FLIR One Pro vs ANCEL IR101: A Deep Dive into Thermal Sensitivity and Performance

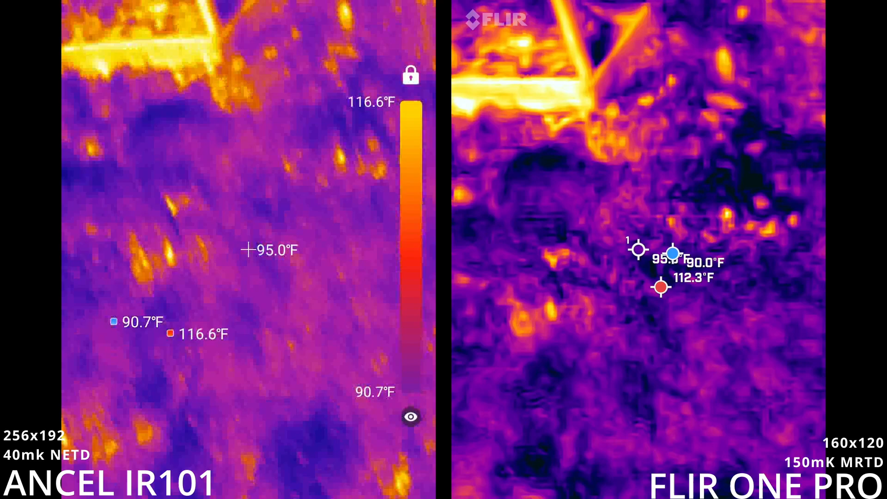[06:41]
On screen: scale top 116.6°F, scale bottom 90.7°F
Look at the garden. And then you come in here and pick some peppers.
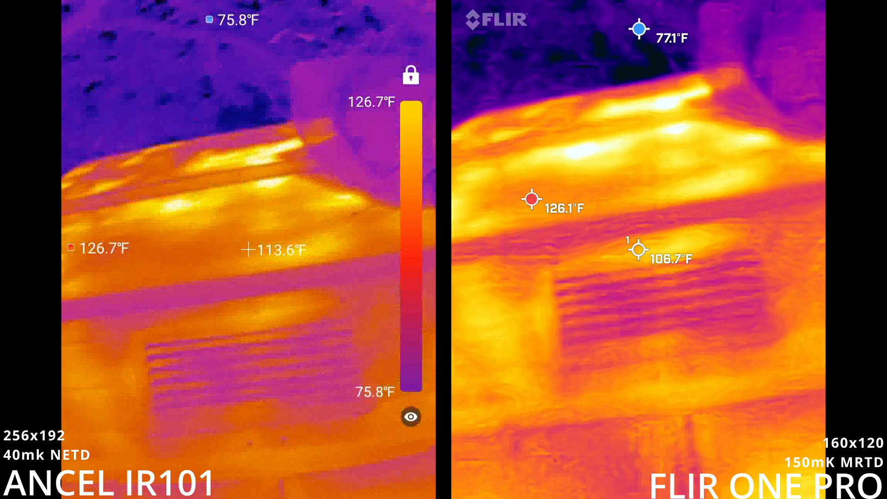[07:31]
On screen: scale top 126.7°F, scale bottom 75.8°F
This is much better. This is usable as an actual camera. So I see why they don't need to have the fusion modes anymore. Let's look at the air conditioner real quick.
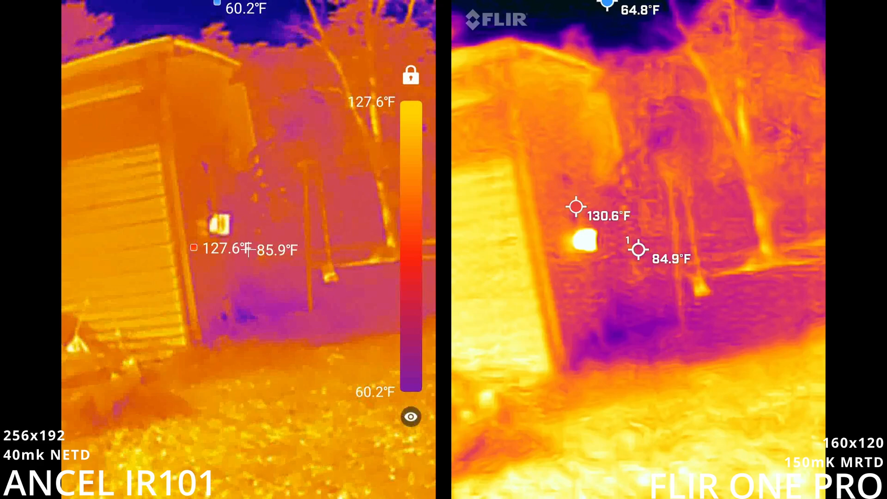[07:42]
On screen: scale top 127.6°F, scale bottom 60.2°F
It's actually going to be lasting, I think.
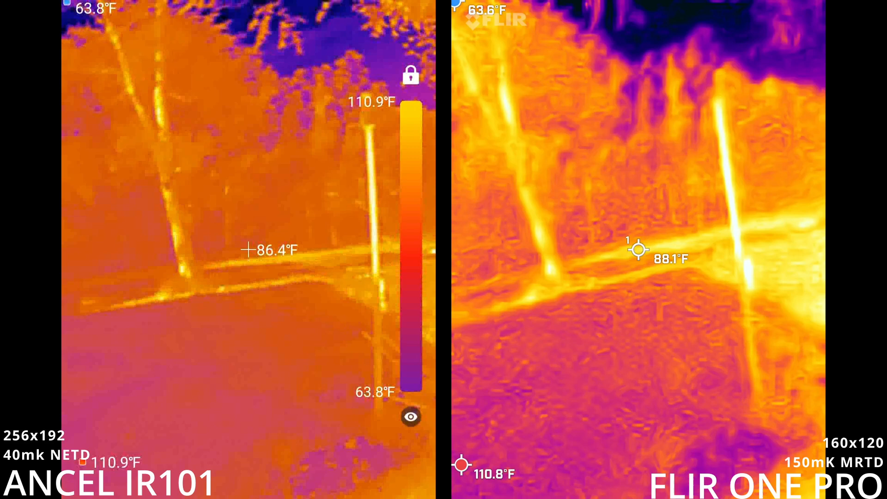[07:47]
On screen: scale top 110.9°F, scale bottom 63.8°F
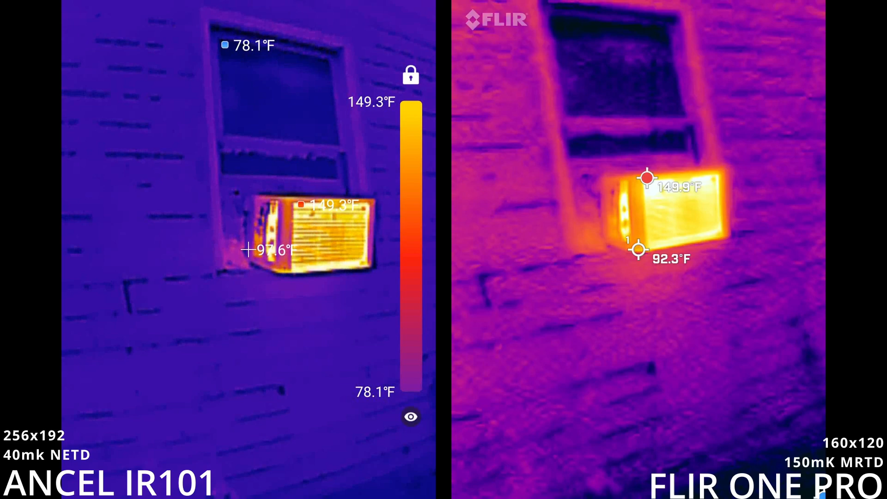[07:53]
On screen: scale top 149.3°F, scale bottom 78.1°F
Oh, this camera's a little crooked.
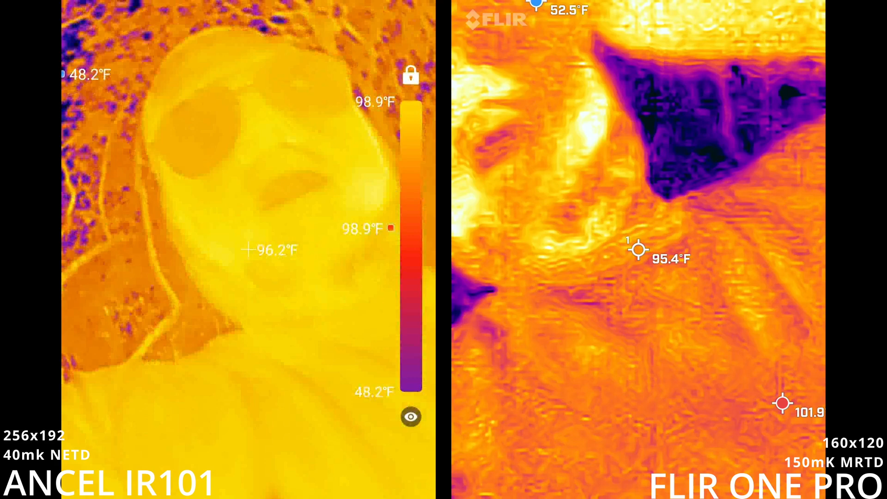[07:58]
On screen: scale top 98.9°F, scale bottom 48.2°F
Alright, how do I look? Hello.
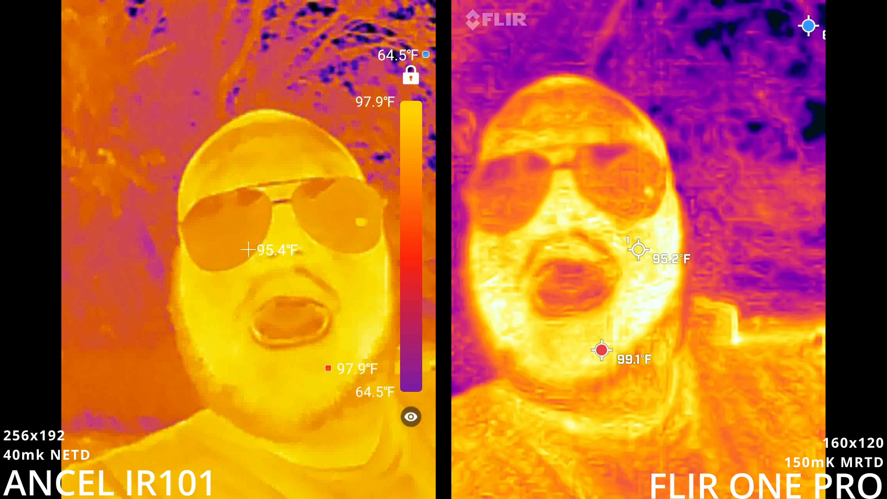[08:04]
On screen: scale top 97.9°F, scale bottom 64.5°F
Oh wow.
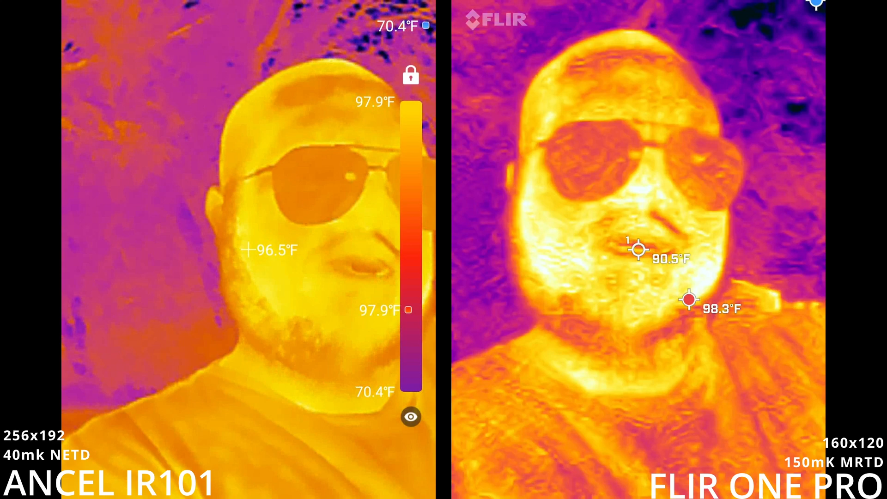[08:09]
On screen: scale top 97.9°F, scale bottom 70.4°F
Each one looks like a monster, but a different kind of monster. Take that out.
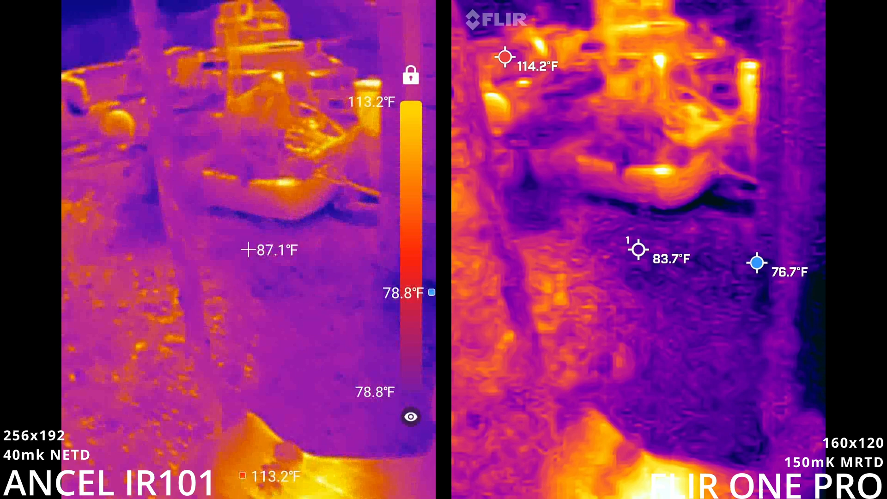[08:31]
On screen: scale top 113.2°F, scale bottom 78.8°F
I think that frame rate is getting slower, which might be why they say it's around 8.7 hertz or something.
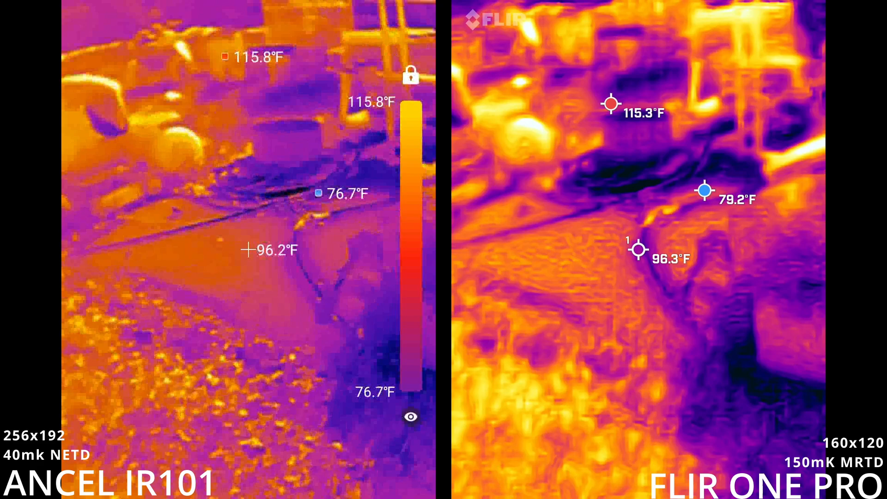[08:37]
On screen: scale top 115.8°F, scale bottom 76.7°F
It looks like it might be losing frame rate as it goes, but I like how this one just clearly just boom.
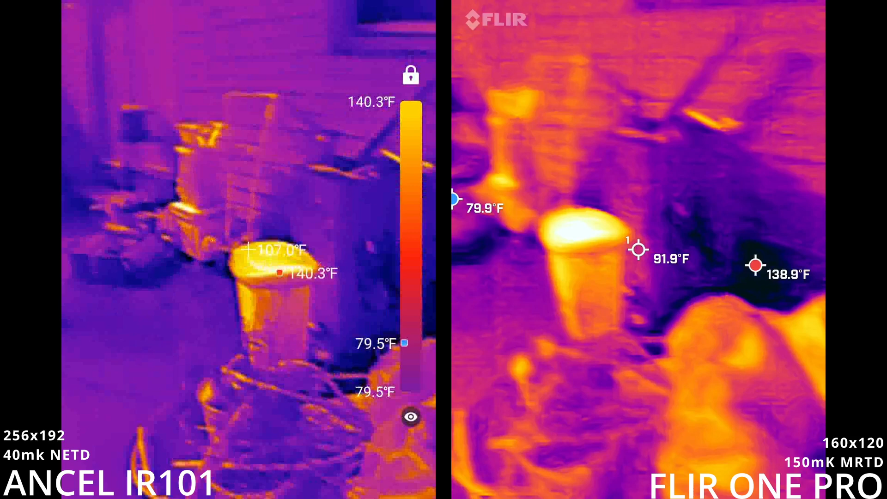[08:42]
On screen: scale top 140.3°F, scale bottom 79.5°F
See? It just moves where it goes.
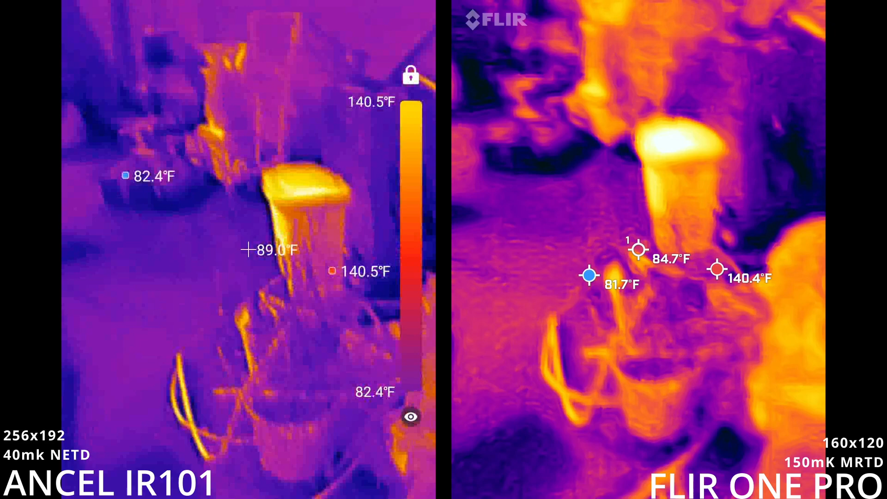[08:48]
On screen: scale top 140.5°F, scale bottom 82.4°F
Just clicked. Yeah. Yeah. This is impressive.